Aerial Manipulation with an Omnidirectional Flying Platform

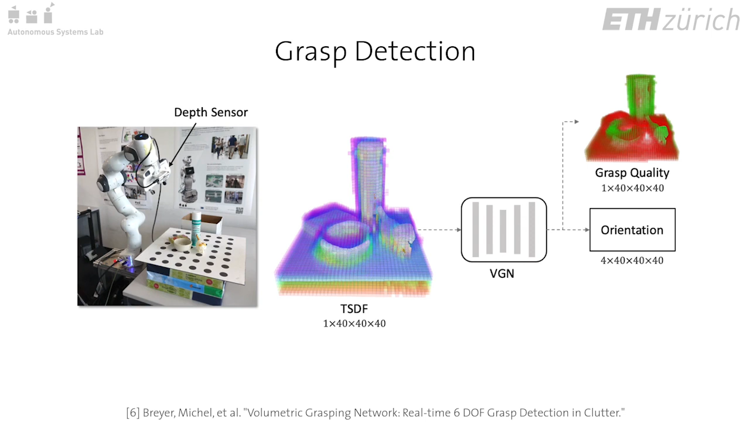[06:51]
quality map with associated gripper position, orientation, and opening width for each voxel in the queried volume. The network is trained on a large data set of simulated grasp trials.
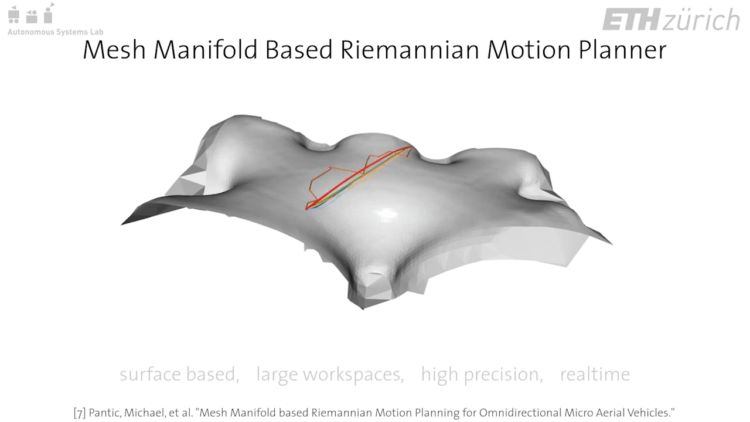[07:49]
Our new mesh manifold-based Riemannian motion planner enables surface-based planning in large workspaces, at high precision, and in real time.
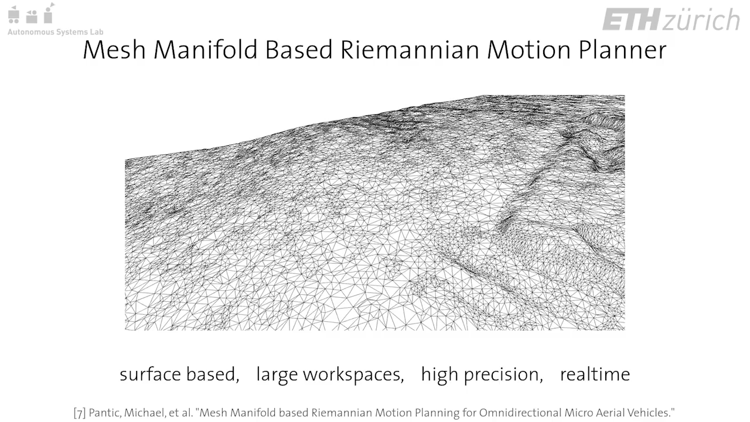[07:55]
The approach uses a geometric mesh map representation that does not suffer from a priori discretization.